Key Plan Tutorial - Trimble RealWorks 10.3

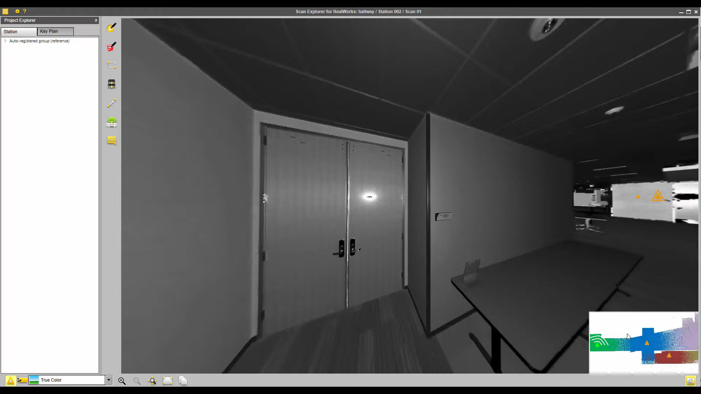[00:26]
down in the lower right, you'll notice this overview of the project.
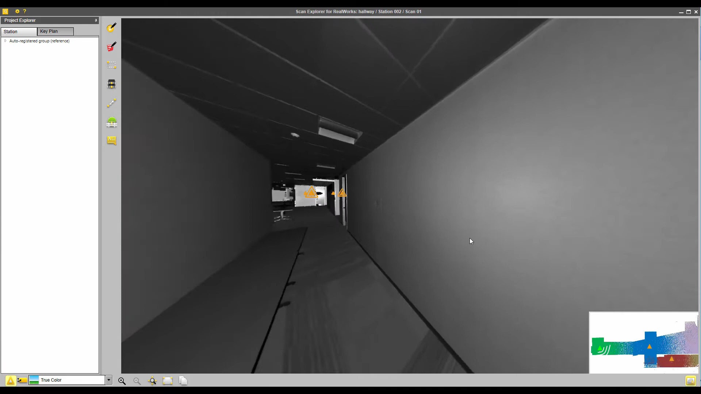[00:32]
So as I move around, you can see which direction I'm looking with this thing here, zoom in.
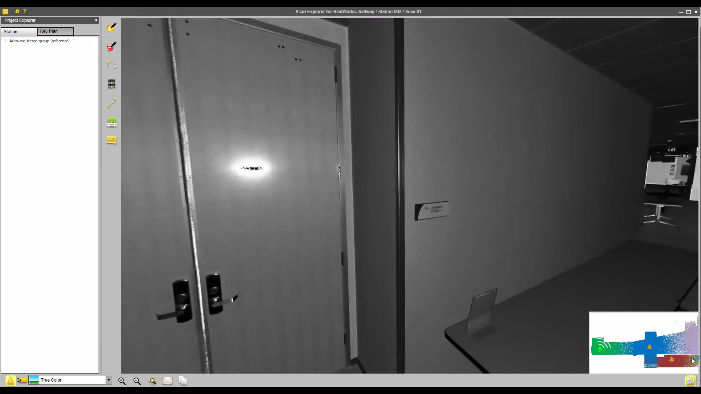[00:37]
The key plan is this background map of the project. So I can see it here, and if I come up here and click on the key plan tab,
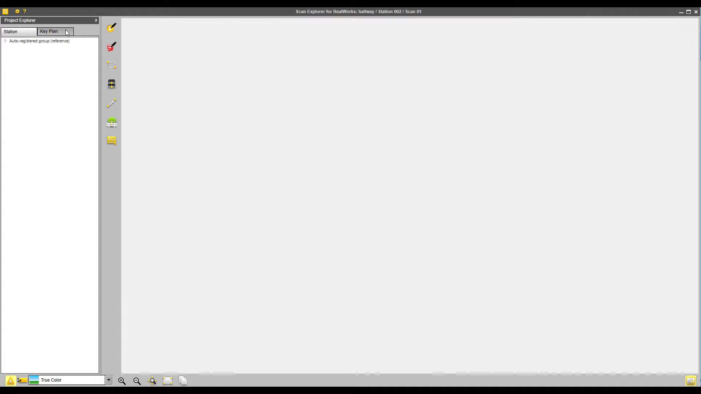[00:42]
I can also see it here as well. And from this tab, I can go in and take basic measurements, and I can also go in and extract points as well.
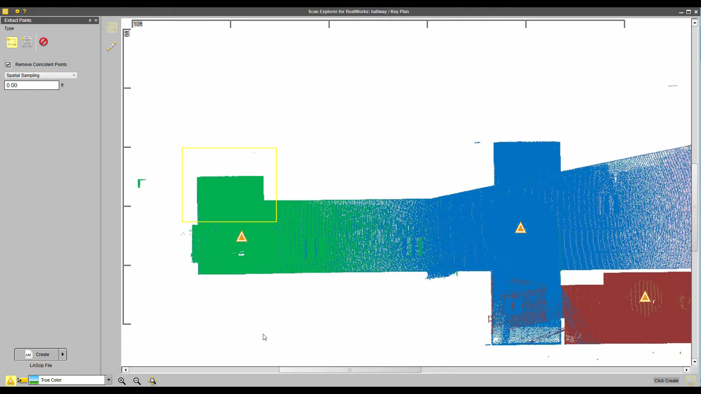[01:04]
So these points, I could go in and extract these either to Realworks or to some various file formats. Now, how do I create these key plans? Let's go back to Realworks and take a look at how I do this. Okay, so now we're back in Trimble Realworks. Now this project, we've already ran the auto classification,
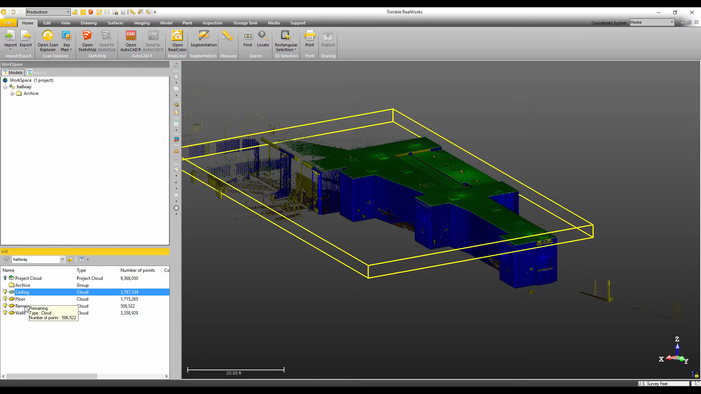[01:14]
so I can just quickly go in and hide everything except for the walls. So it's going to give us a very nice looking outline.
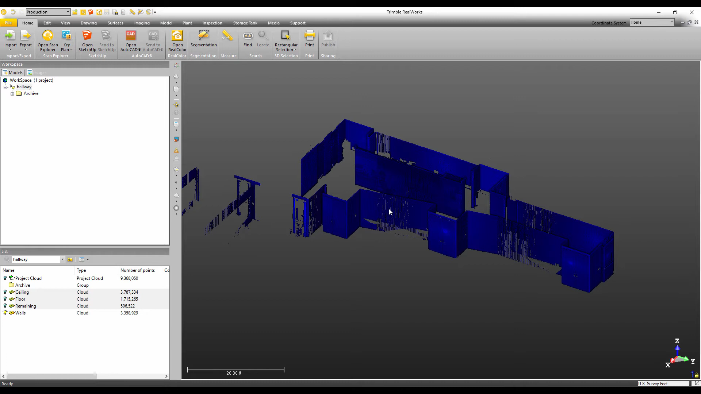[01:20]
Now, if you didn't have the auto classification run,
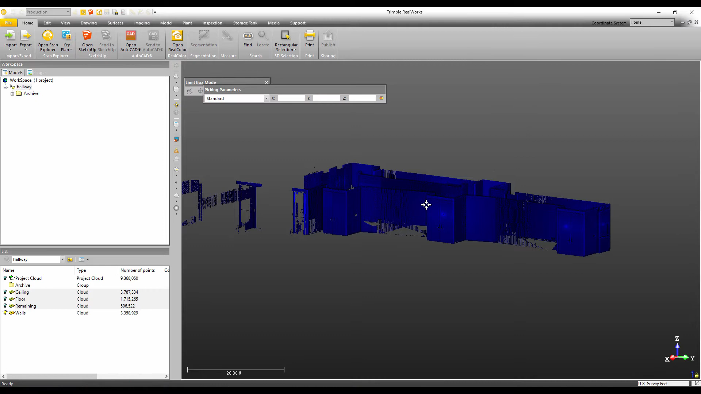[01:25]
you could simply open the limit box and do something very similar.
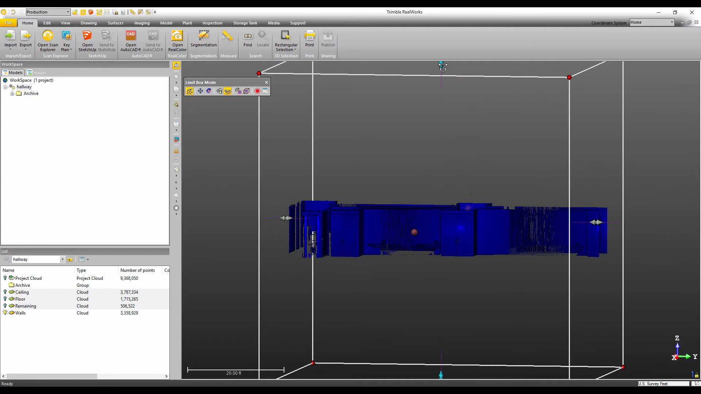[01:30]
You can come in and of the point cloud like so. But I don't need to do that because I've already run the auto classification.
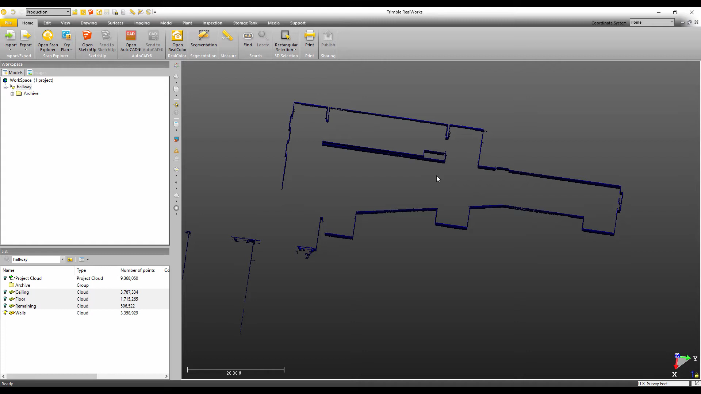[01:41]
So the next thing that I want to do is set up the screen the way that I want it to look in my key plan. So I'm just going to come over here and change my cloud rendering to intensity just because it gives some nice color.
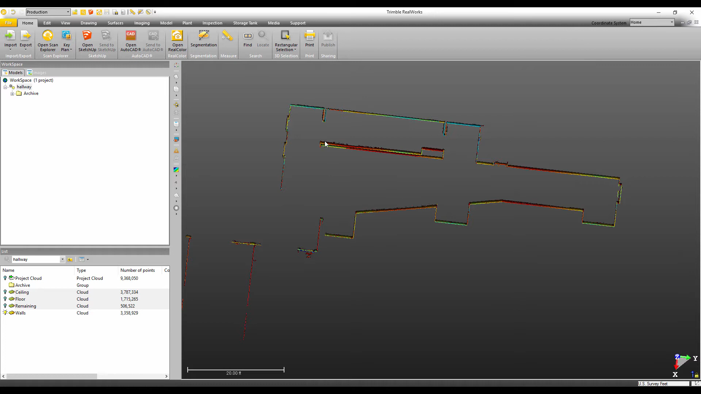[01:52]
Then I'm going to come over here and view the point cloud from the top. Just click here, go to my top view. Now, I want this oriented a little bit different. So what I'm going to do, you'll notice if I rotate around down here in my coordinate gizmo thing, you'll notice that the Z axis isn't going side to side.